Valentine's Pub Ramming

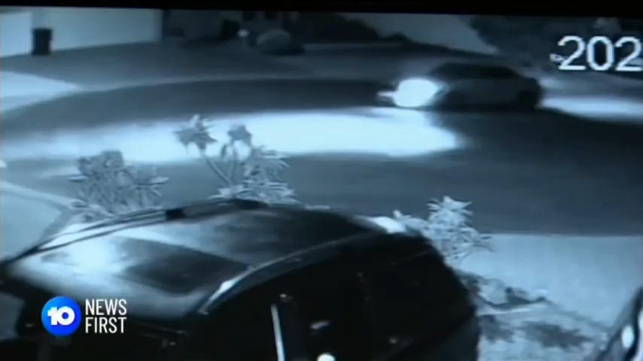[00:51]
Police say a trail of debris led them straight to Ms Manley's driveway and the banged-up luxury car.